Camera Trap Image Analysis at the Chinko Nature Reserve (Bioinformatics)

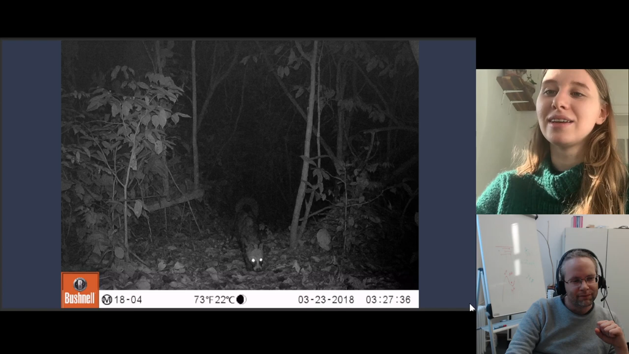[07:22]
Yeah, this is just another one. This is a nighttime picture, same camera, same location, just a little different animal, just so you see what we all capture. Next one.
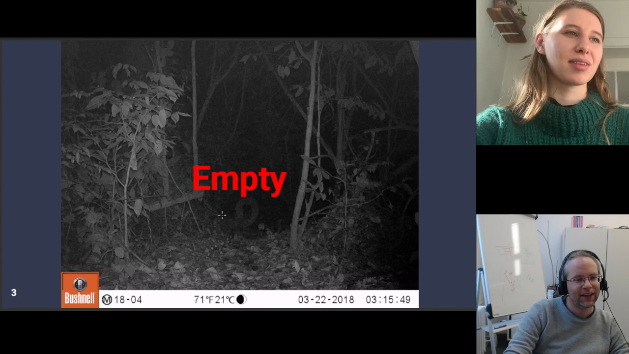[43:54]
Although I thought that in the middle here, this thing here, but it's probably just kind of an artifact, but it looked like a big chicken,
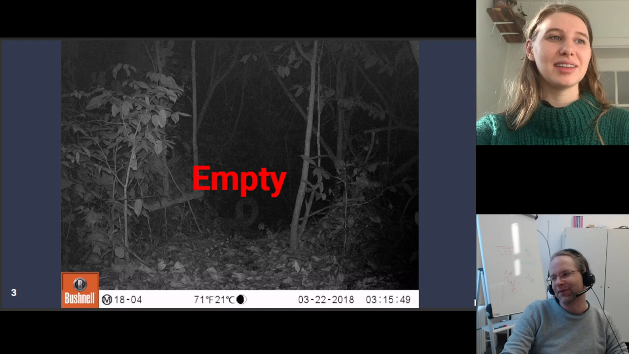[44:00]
but like, that's actually pretty interesting because this is just a big root, and this is something the model routinely thinks is an animal with 100% accuracy. It's very determined that this stupid root is an animal, and all the mistakes it makes of thinking there's an animal where there isn't is because of this single root.
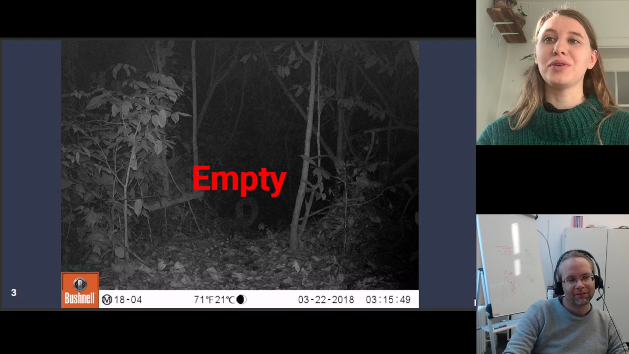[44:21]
But it's the same what humans do. right? If you see a garden hose, the first thing that you think is snake. So yeah, that's kind of the way it But yeah, it's really convinced that this is a root. Yeah, I would have misclassified this one. All right, fourth one. Yeah, this one's super, super sneaky. This one's super, super sneaky because this one is super mean. It's in the bottom left and it's barely on there. You can see the little tail slinking around.